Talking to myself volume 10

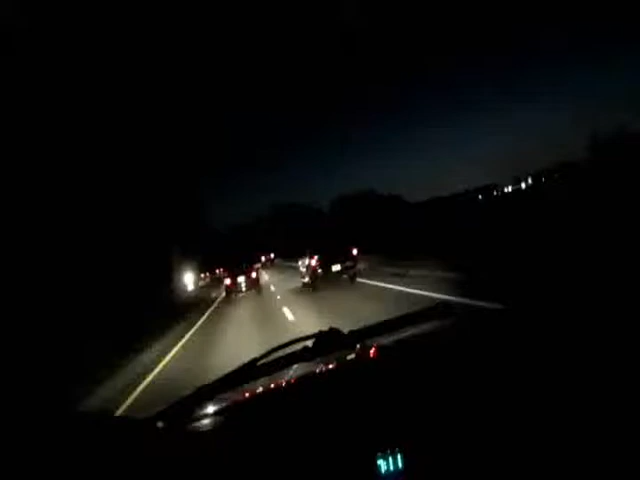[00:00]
last week, all these fucking cars were not on the road, man. These freaking people, they keep on traveling here to Florida, and they stay out later and later and later, and all these fucking cars, no one was on this road at this time.